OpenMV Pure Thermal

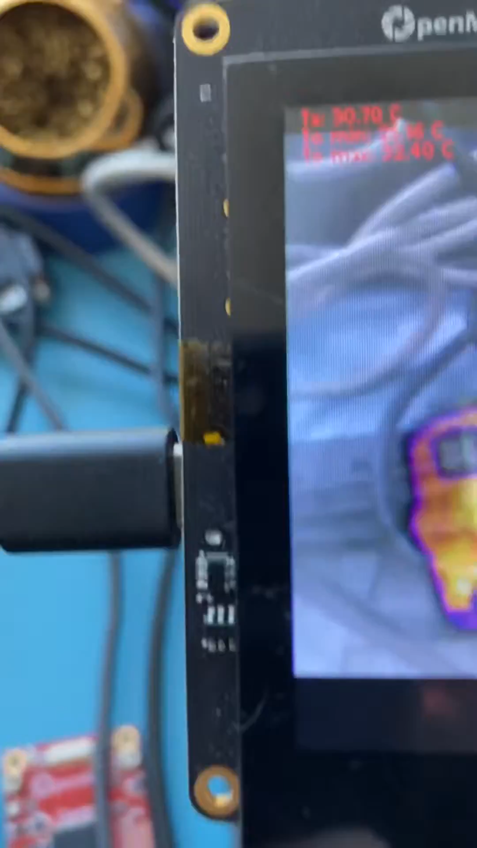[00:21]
So this is the FLIR Lepton, this is the FLIR Lepton 1, and I'm demonstrating here the thermal vision being blended into the regular vision of the camera. And so as you can see the Lepton is able to exactly kind of place
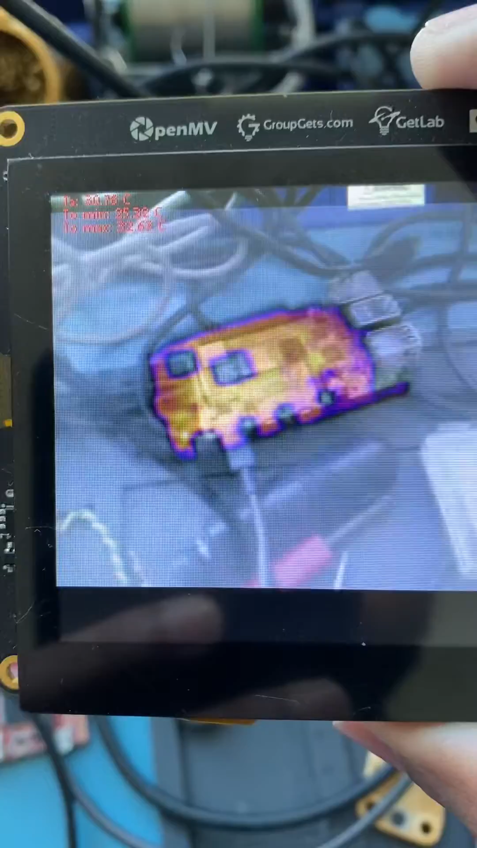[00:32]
the thermal signature of a board over top what the current regular vision sees. Now the alignment isn't quite perfect for where the
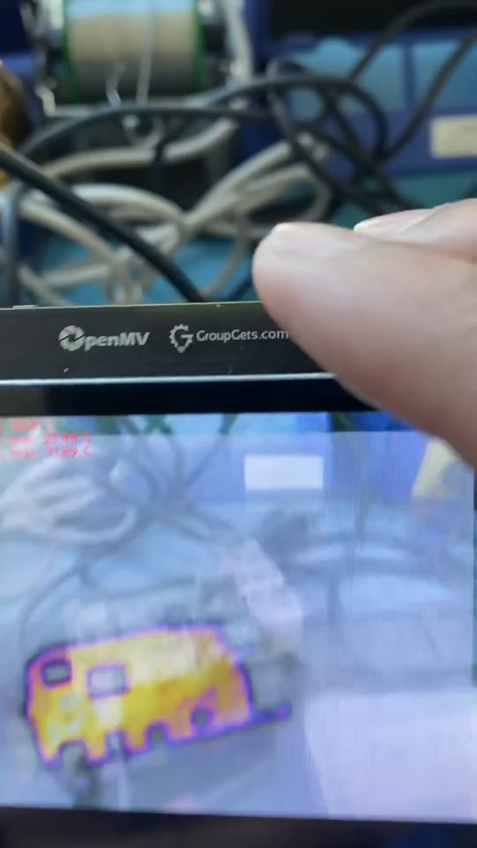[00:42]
thermal image is being drawn here but more or less you can see that the thermal image
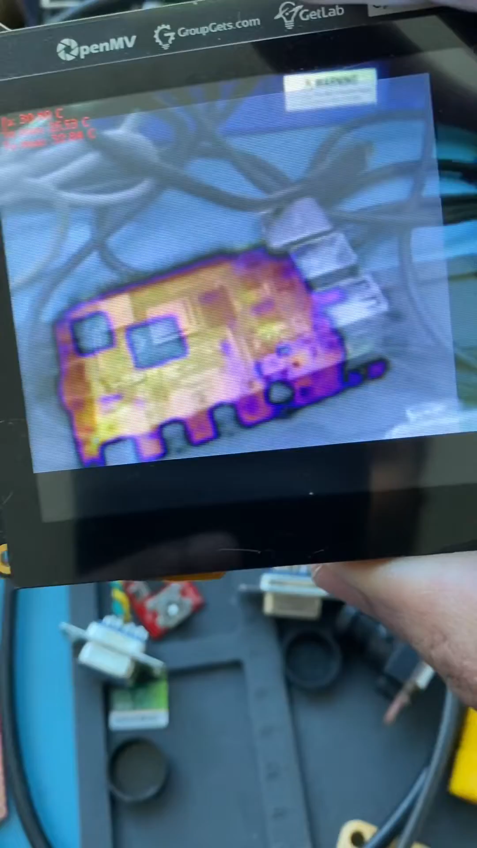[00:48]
tracks though what's being presented here with this by and
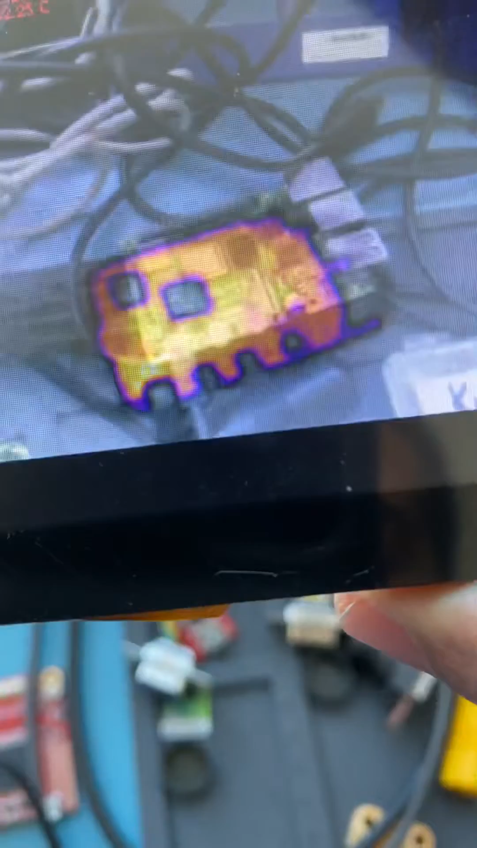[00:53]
allows you to kind of see the overlap between temperature and regular vision. Anyway, so we're just going to work on making sure those overlaps are correct before we launch the final product
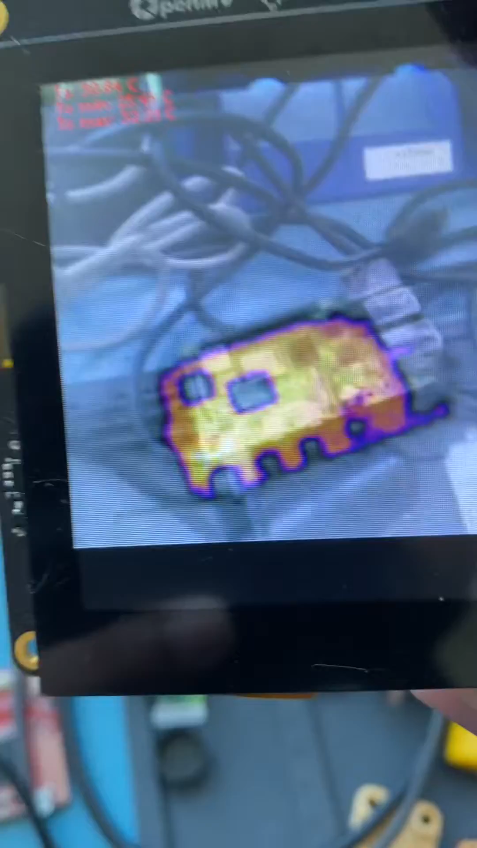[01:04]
but so far it's almost working and as you can see it displays
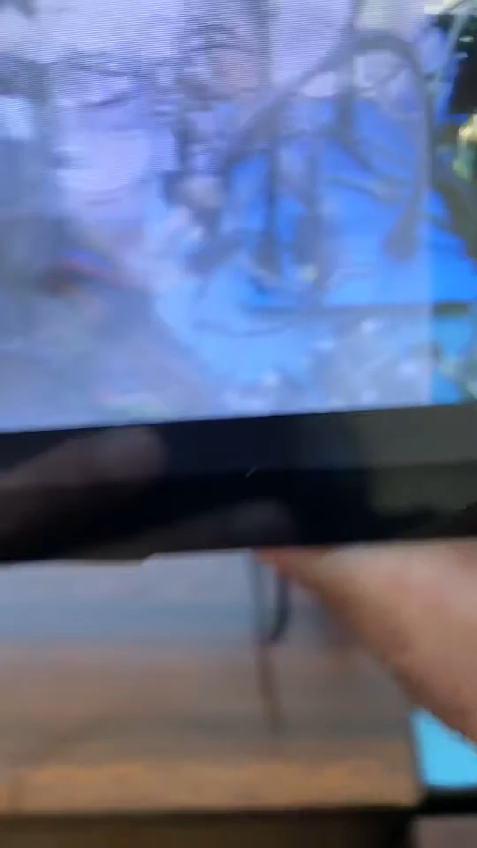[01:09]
whatever the camera sees on the TV and we can see this even with a monitor
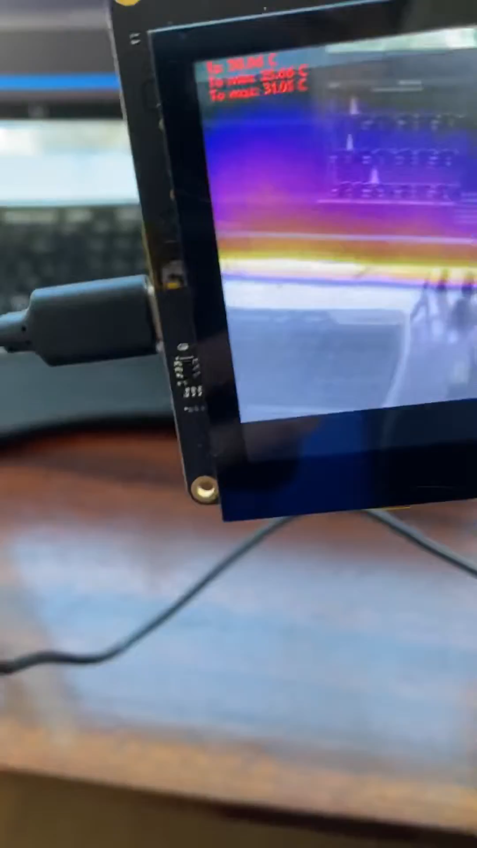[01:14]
and kind of see the heat of a monitor and also if we
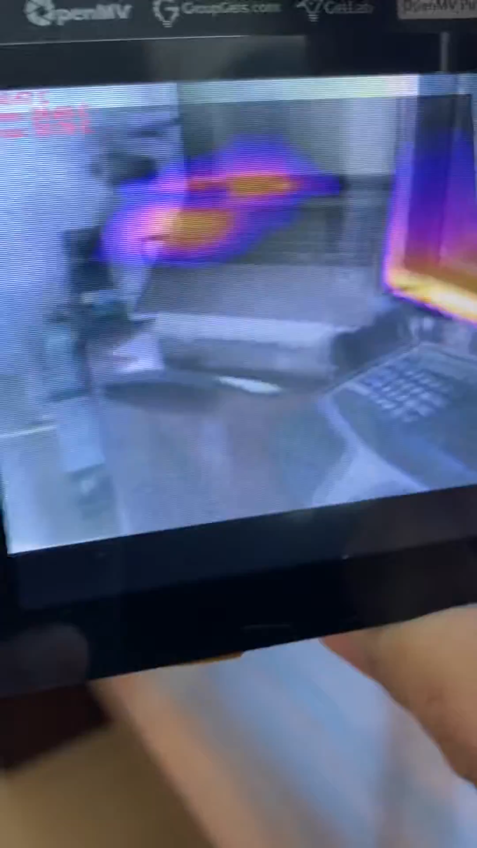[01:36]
Same thing for looking at my laptop you can kind of see what's going on with the thermal output on
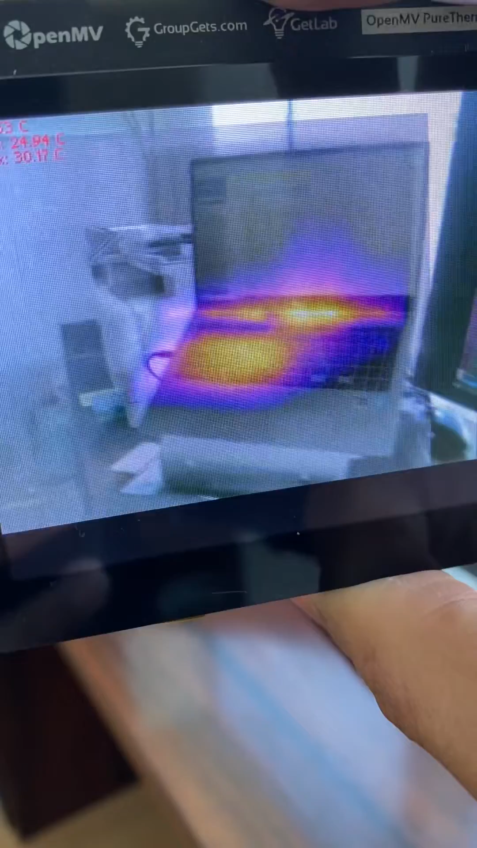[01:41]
the laptop there and same thing for my main screen and yeah you can check out this Raspberry Pi.